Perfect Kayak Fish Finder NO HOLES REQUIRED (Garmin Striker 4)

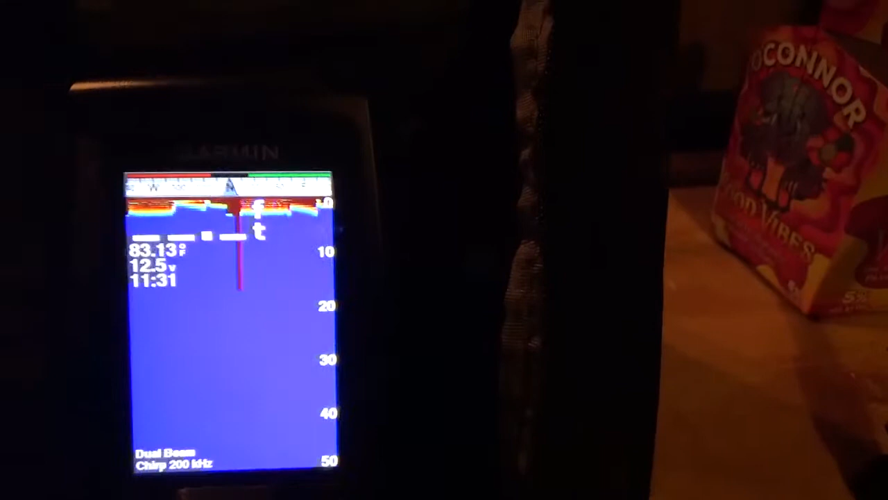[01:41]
You're obviously not going to be able to see this very well because we're not underwater, right? But you get the idea.
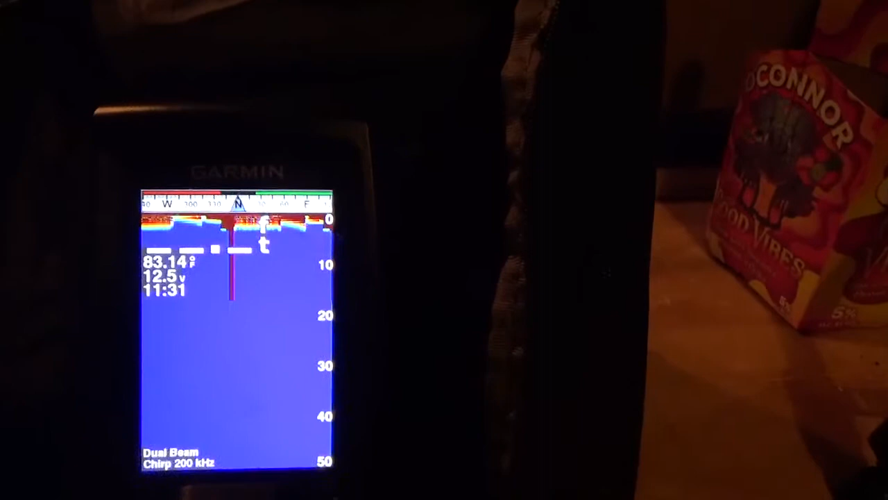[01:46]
So you'll see all your structure and stuff will come in. It'll give you the depth, water temperature, tell you how much voltage you have in the battery.
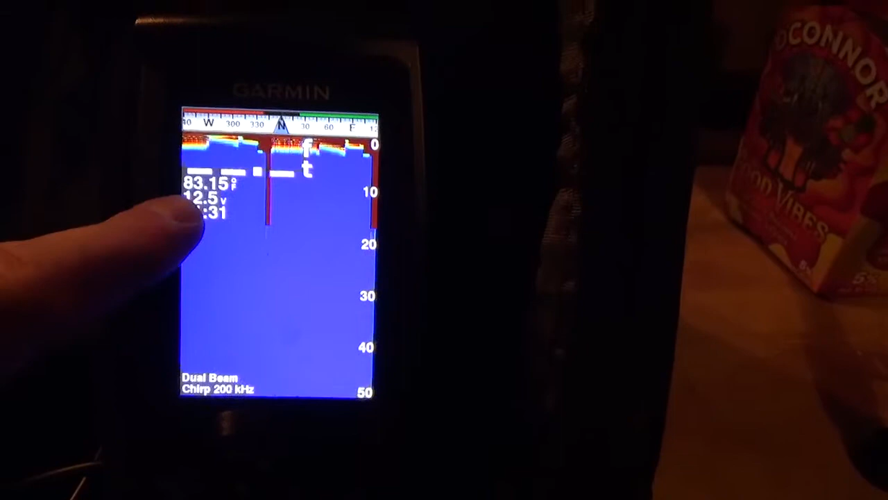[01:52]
This is about a 13 volts maximum battery.
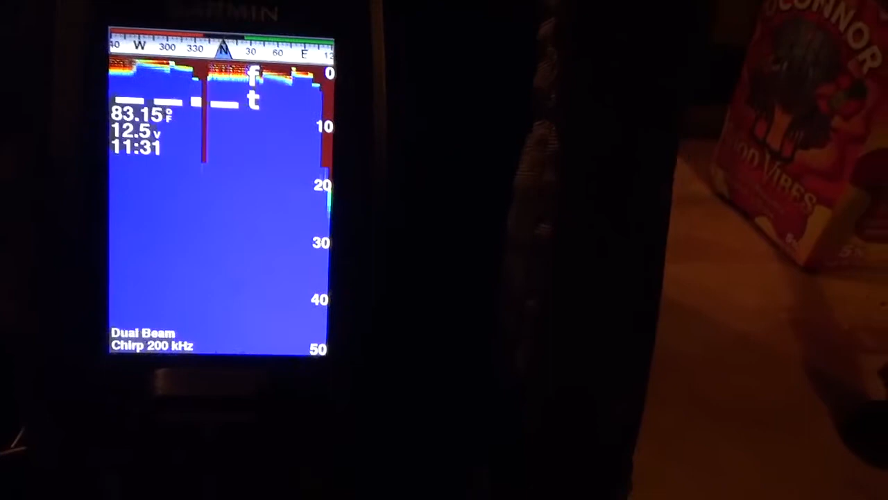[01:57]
I've ran it for hours and hours and hours, days and days and days of fishing.